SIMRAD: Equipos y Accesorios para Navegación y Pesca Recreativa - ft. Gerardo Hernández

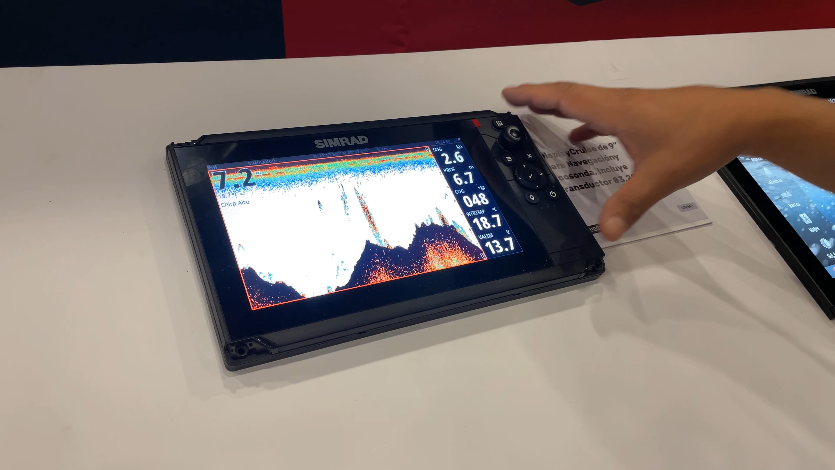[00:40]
On screen: speed 2.6 kn
incluido un transductor un 83 200 es
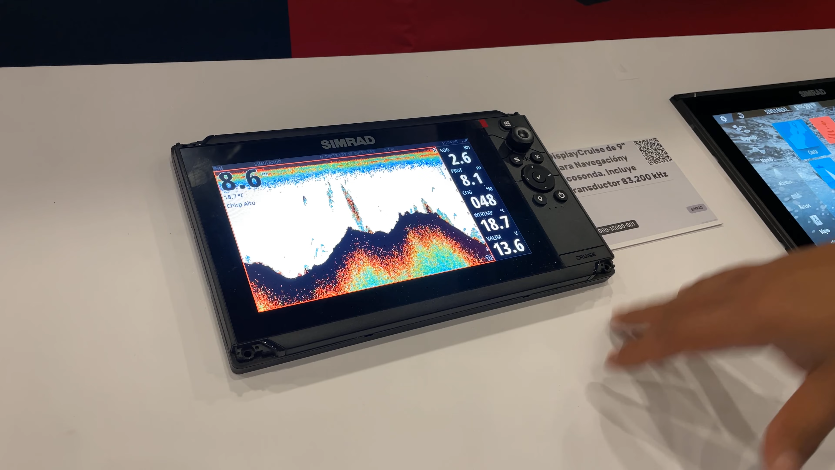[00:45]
el transductor que normalmente ya viene integrado en este kit ya no requerimos
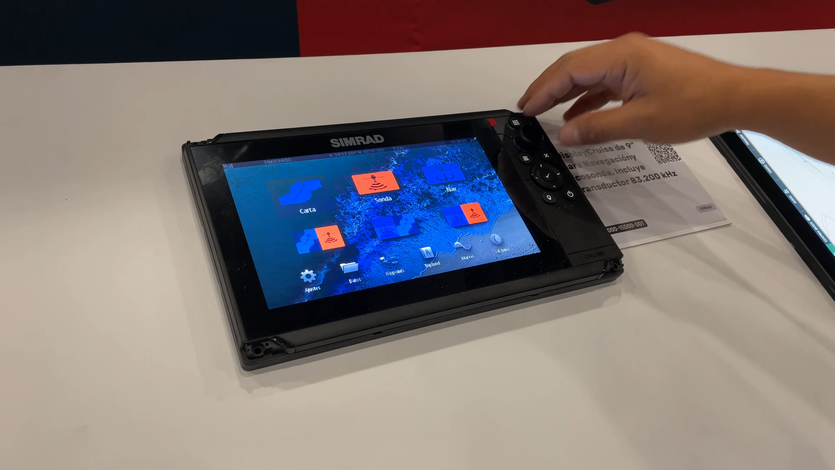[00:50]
un transductor adicional podemos también pues dividir nuestras pantallas es posible hacerlo no nada más lo
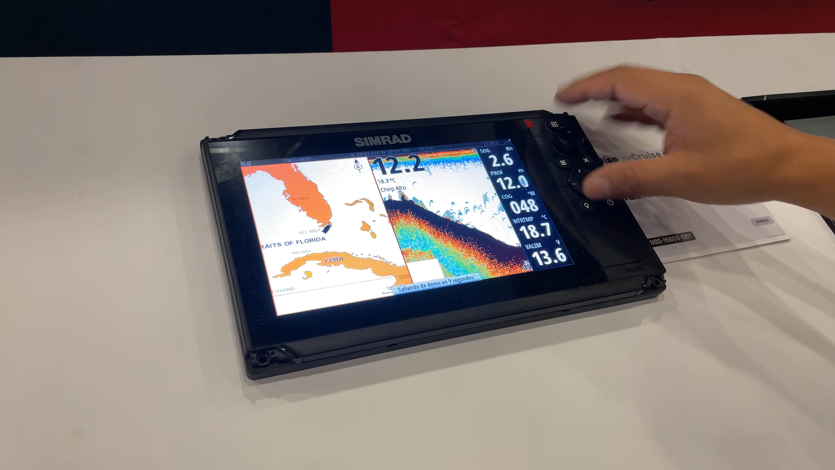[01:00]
que sería una pantalla dedicada sino que también podemos tener
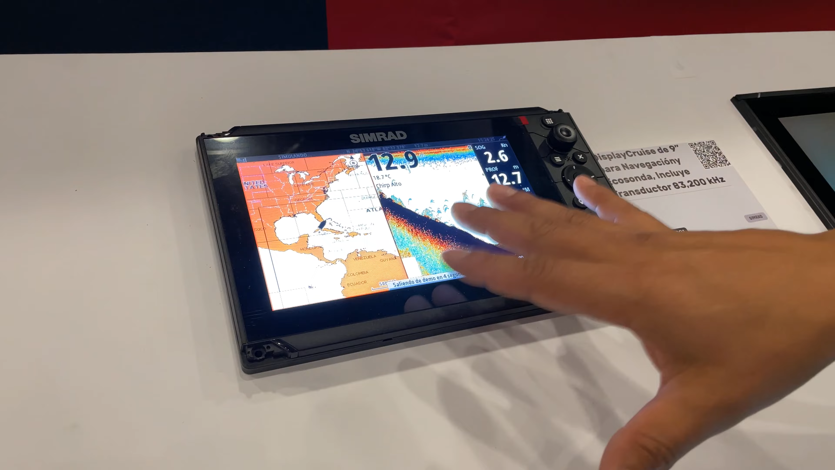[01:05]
varias pantallas aquí en una sola bueno seguimos con la serie 27 que
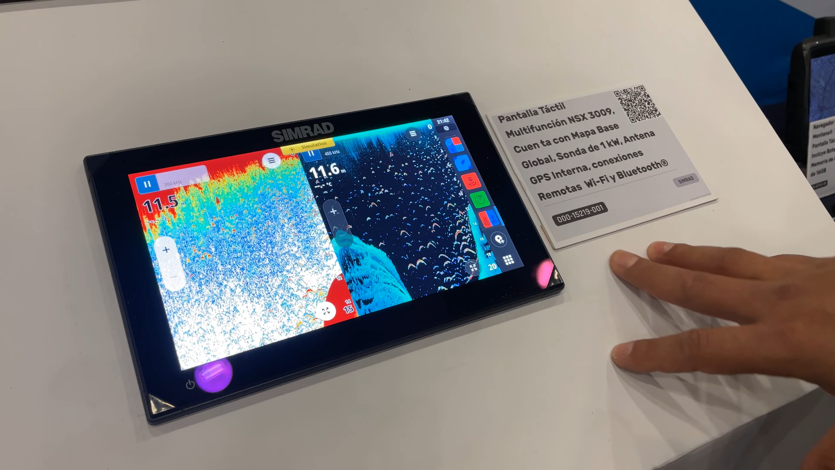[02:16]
que esta es una serie totalmente nueva es la nueva generación de navico
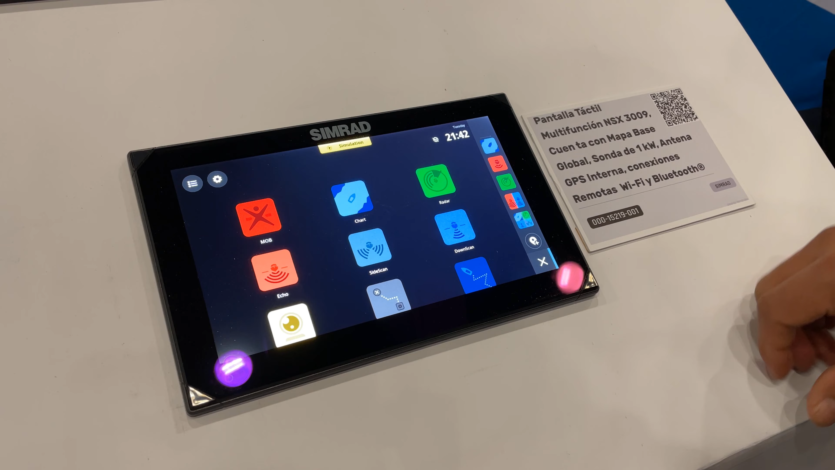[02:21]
o de cimbra en su línea de pantallas de navegación y es muy parecida de verdad también está de 100% touch screen
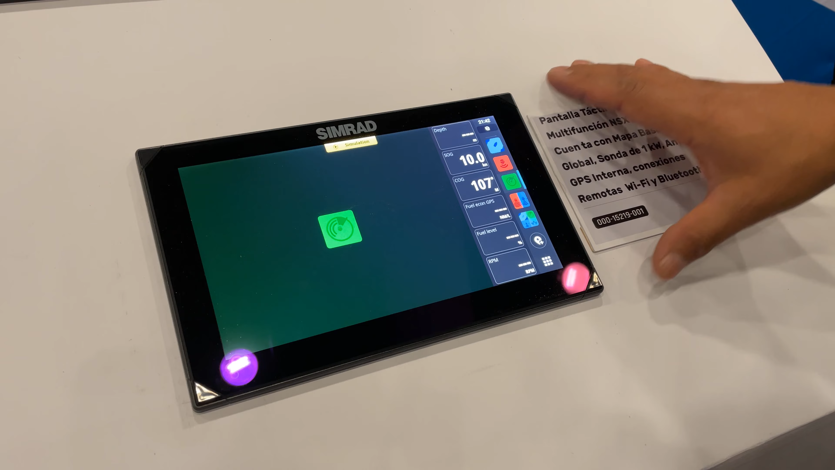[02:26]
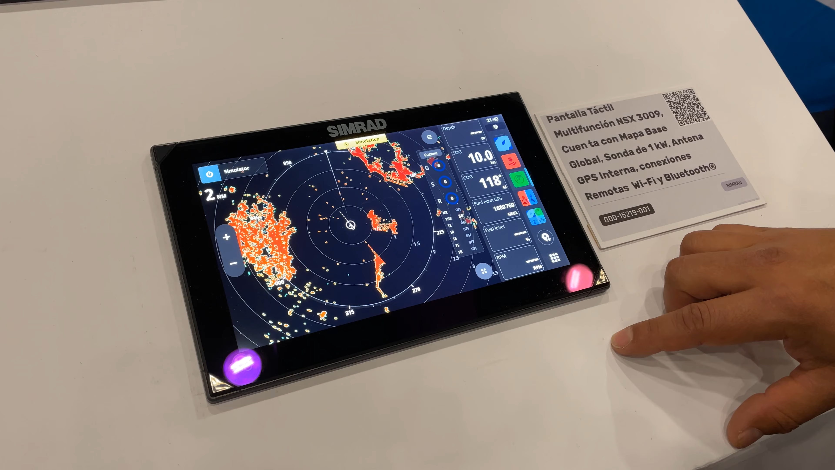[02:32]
así como vemos pues eso es un gráfico muy muy nítido muy claro
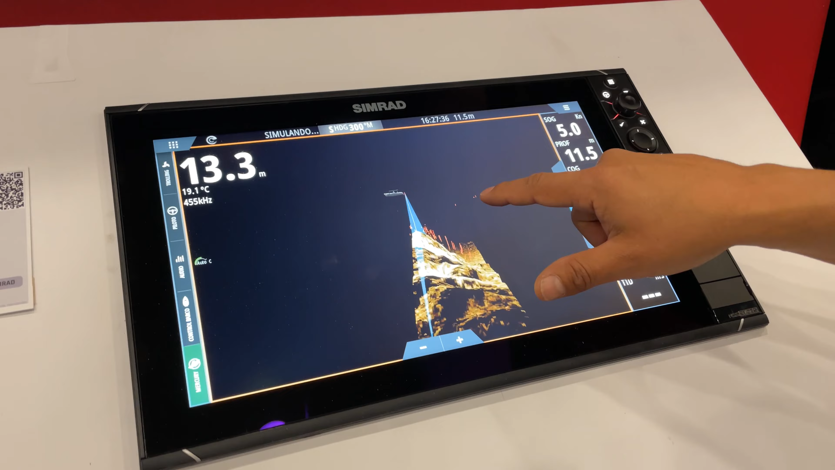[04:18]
On screen: depth 13.3 m, water 19.1°C
inferior inferior lateral este todo el barrido que vamos que vamos haciendo con nuestro transductor